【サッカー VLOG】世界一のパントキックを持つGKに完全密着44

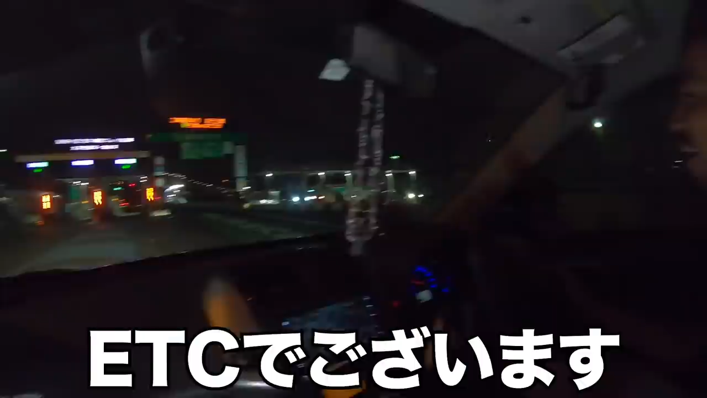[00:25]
入っていきましょう。 真夜中のミッドナイト、 ワンガミッドナイト。
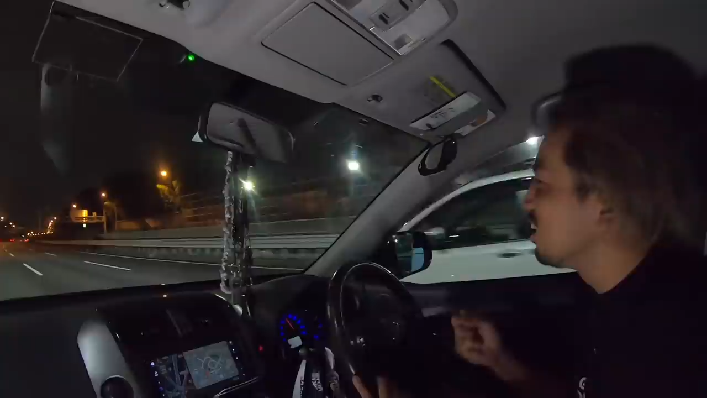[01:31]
雷来い 来い来い 来い来い来い来い来い。 おーおーおーおーお ー。はい、前橋向かってくわ。 向かってくわ。 めちゃくちゃ雨降ってきたよ。 わーわーわーわー。 やばい、雨降ってきた、雨降ってきた。 いやー、あ ーすごいすごい、 大粒の雨。これは荒れるぞ。 荒れる。 全泊が荒れるぞ、これは。 いや、ワイパーが追いついてないよ、これ。 そうだね、 大丈夫、安全にジョイントしていきましょう。
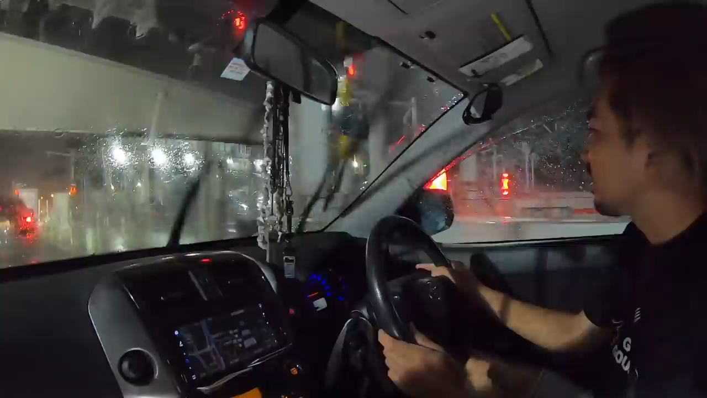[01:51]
はい、気をつけていきましょうね。 はい、 ジョイントの600円アウト。 ありがとうございます。
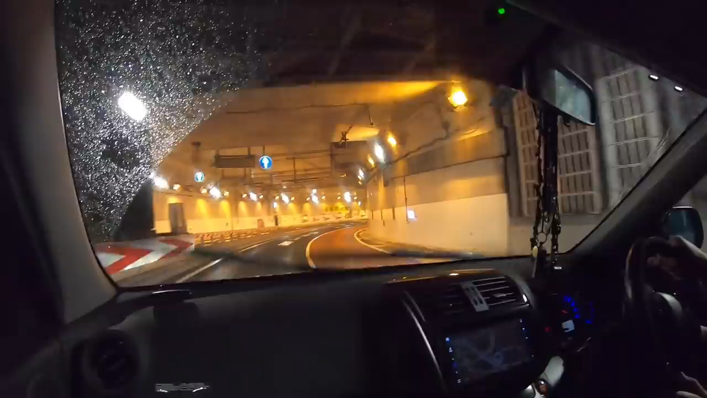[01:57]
出た、首都高のここ。 はい、山手トンネルでございますね。 めちゃくちゃ回るやつですよね、これ。